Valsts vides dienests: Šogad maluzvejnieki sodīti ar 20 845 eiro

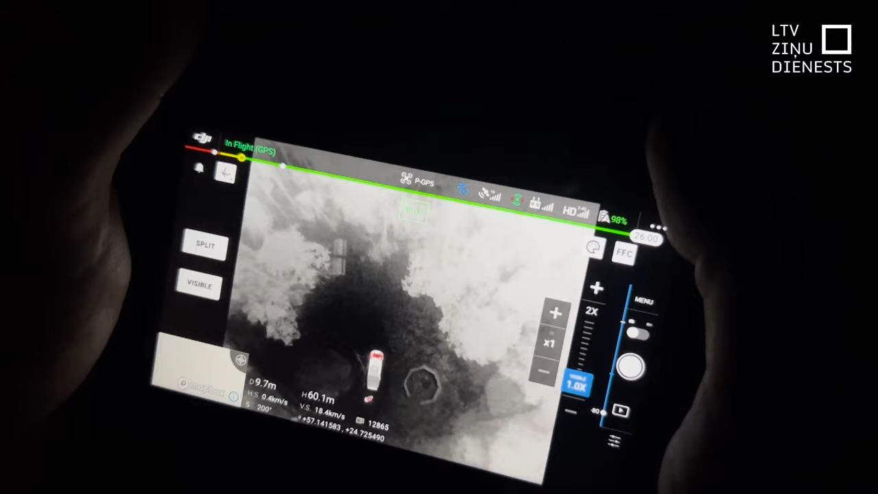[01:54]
Nups, esot laivā, arī ir iespējams pamanīt ko tādu, ko no krasta var nieraudzīt. Nu reikam, kas tas ir.